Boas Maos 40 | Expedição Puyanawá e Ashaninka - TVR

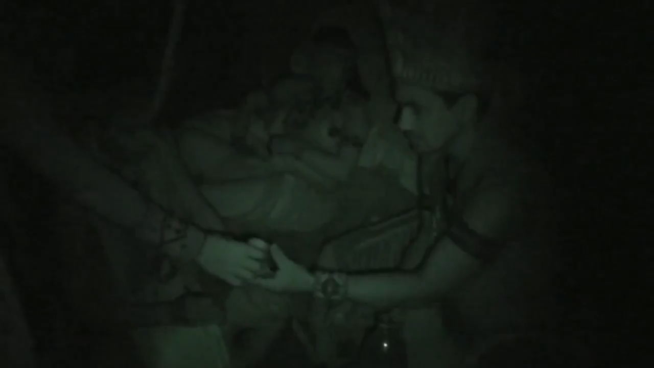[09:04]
O índio Puê preparou um ritual de abertura de consciência, ayahuasca, rapé e cantos ancestrais.